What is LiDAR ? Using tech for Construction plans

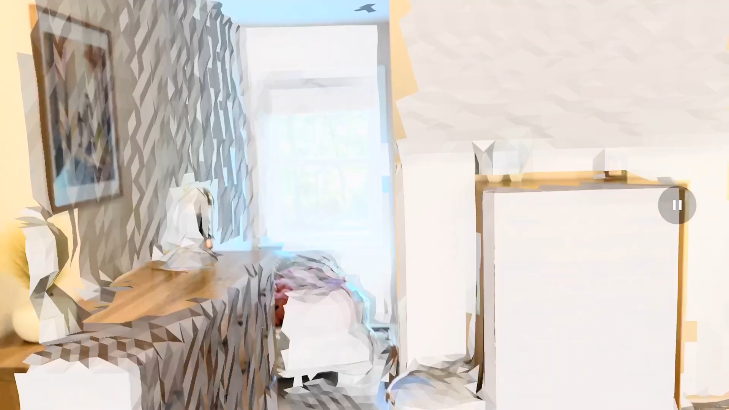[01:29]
We always want to start in a corner.
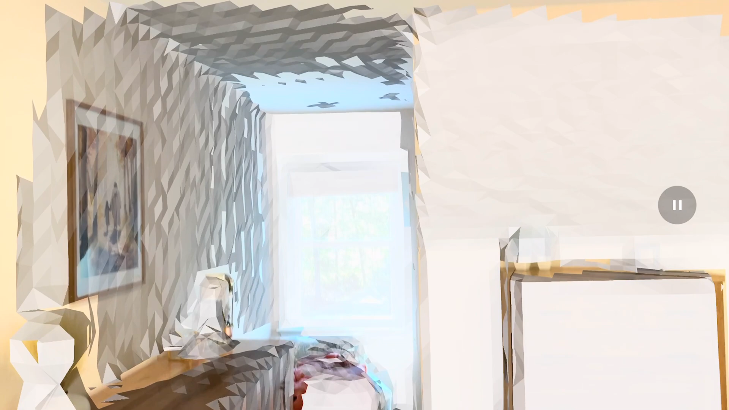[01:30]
So this could take a few minutes, so maybe we...
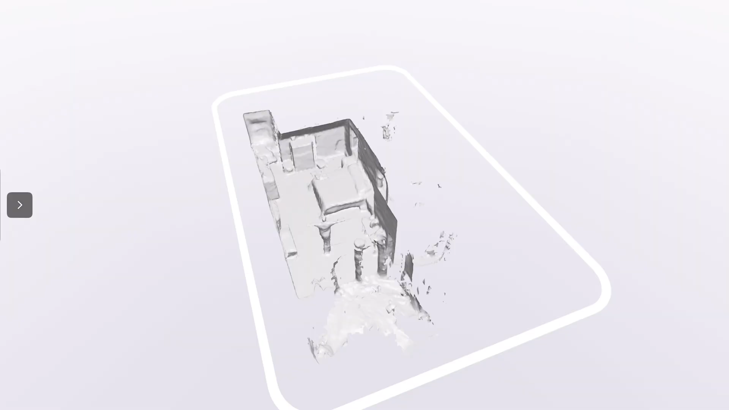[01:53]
You can see it use the LiDAR technology to really kind of reflect on the entire space with that light sensor.
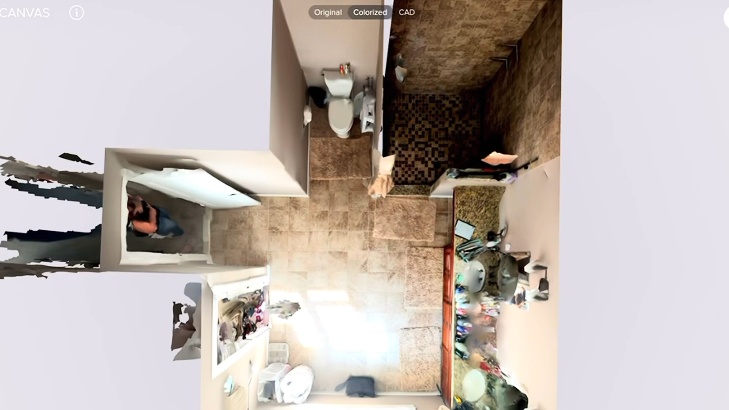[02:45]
So here's a scan we did of a project here, a bathroom renovation, similar to what we looked at earlier. And then here's what the software does.